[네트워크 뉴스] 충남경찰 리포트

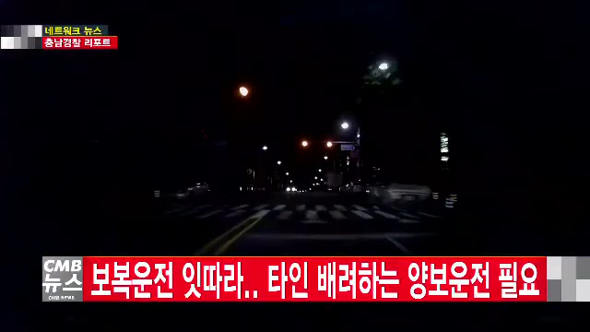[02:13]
과속 방지턱까지 내달리며 차량을 모는 이유는 바로 옆에서 차량을 몰아붙이는 보급운전 때문입니다. 차량을 피하려 하지만 흰색 승용차는 기어이 차량 앞을 막아서 사고를 냈습니다. 경음기를 누르고 바짝 따라붙어 운전했다는 이유 때문입니다.